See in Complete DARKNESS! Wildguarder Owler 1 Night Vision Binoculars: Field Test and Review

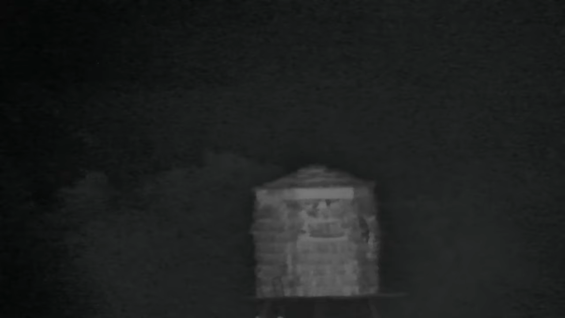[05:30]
This is on 20x zoom and almost 200 yards away. Next is some cattle in a meadow.
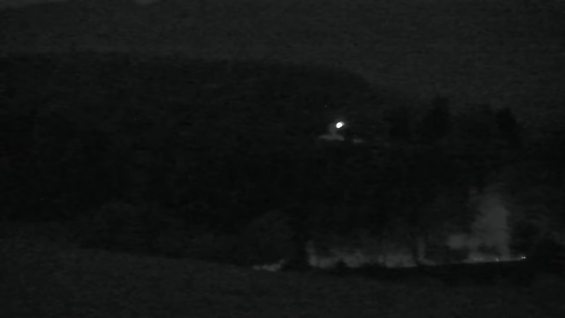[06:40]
This house that's up on the hill is approximately three-quarters of a mile away. The car down below it is about a half a mile away. This video shows if you do not have 20
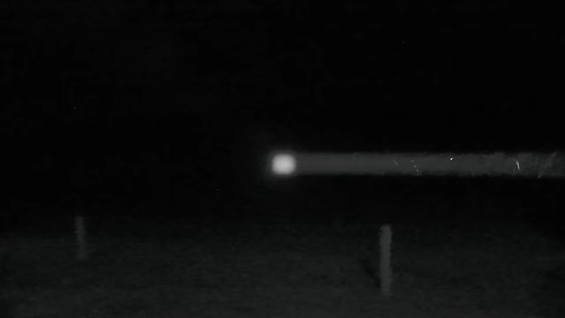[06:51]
power optical zoom on and you only have one X and you focus the IR beam,
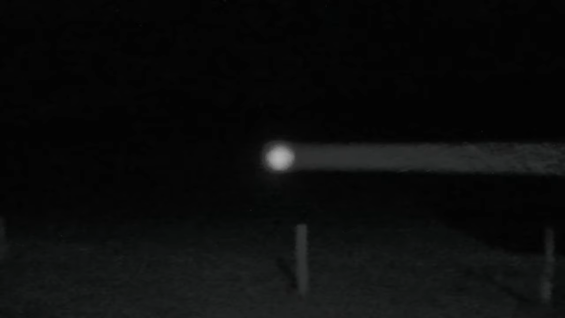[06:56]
you can actually pinpoint it down to a very small area. Any man-made objects like a golf cart or this trailer,
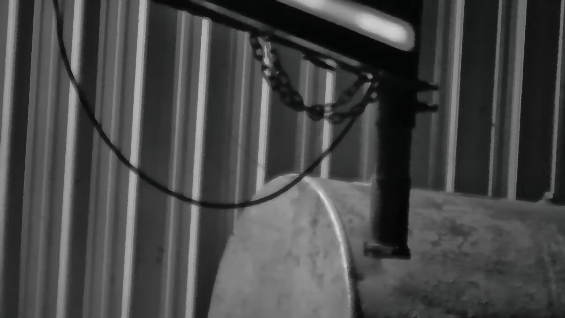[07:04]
of course the reflective tape really shows up.
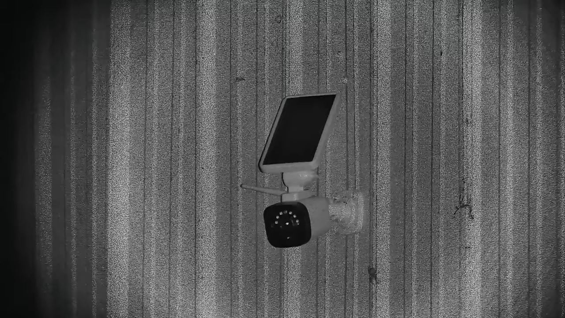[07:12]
And here's an interesting example of what the IR light on a security camera looks like at night.
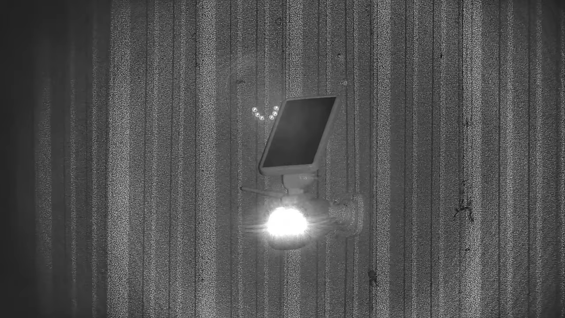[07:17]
This unit can also be used indoors and here's some example video shot inside my studio.